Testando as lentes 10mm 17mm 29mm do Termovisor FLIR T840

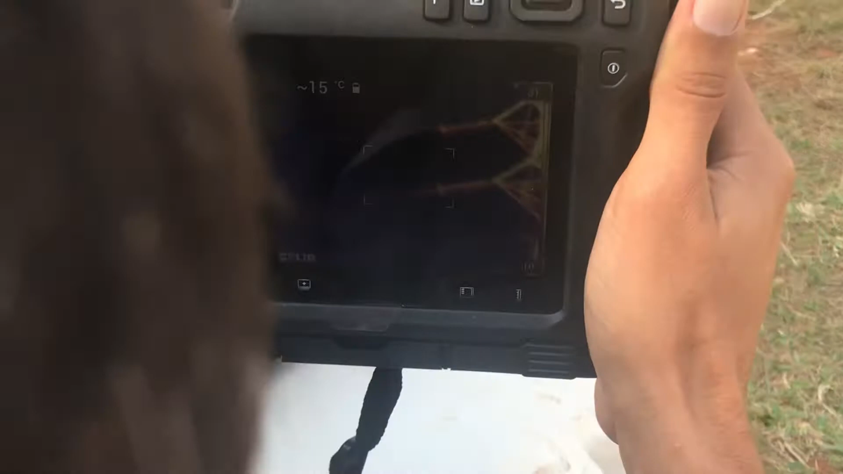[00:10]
Como já deu próximo a estrutura. Tava longe. Bem pertinho mesmo.